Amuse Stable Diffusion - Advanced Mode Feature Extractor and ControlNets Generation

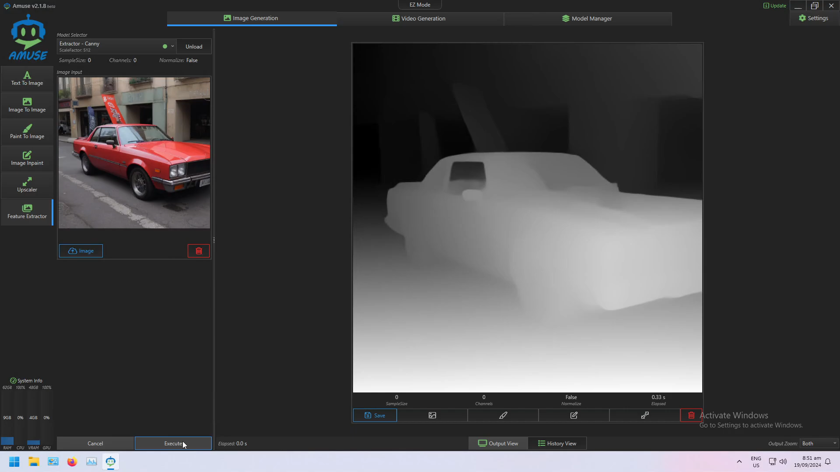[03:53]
So now I have a canny edge map of the same image.